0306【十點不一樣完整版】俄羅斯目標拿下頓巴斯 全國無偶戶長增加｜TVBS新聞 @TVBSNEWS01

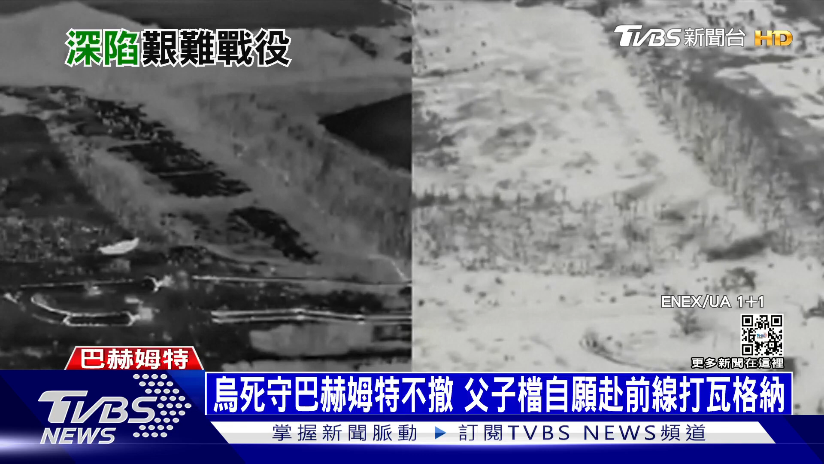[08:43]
瓦格纳佣兵在夜色掩护之下发动人海战术一波波攻击但是乌军隐身在攻击位置发动突袭在这小房间里面实际上就是抗恶最前线这当中还有一队是负子党